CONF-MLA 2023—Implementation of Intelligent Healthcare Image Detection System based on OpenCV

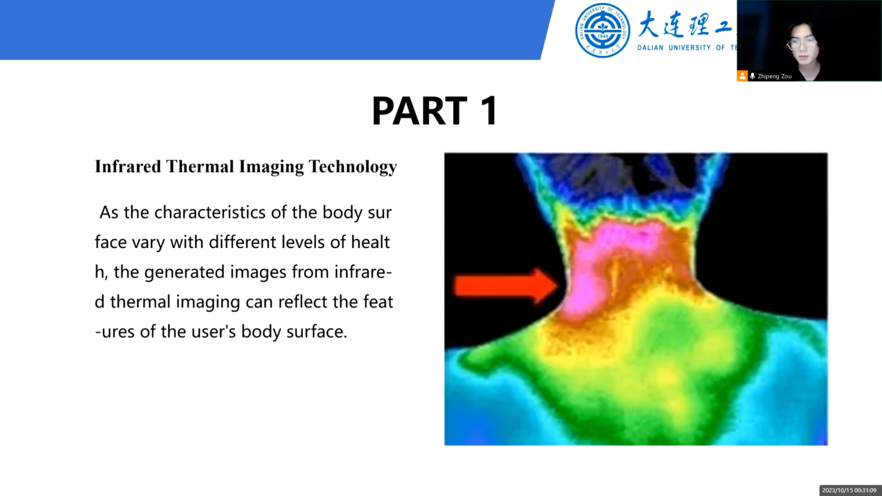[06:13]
the blood flowing that area changes accordingly, leading to a local change in body temperature. This enables the use of temperature detection thermal images to determine the local and severity of bodily abnormalities.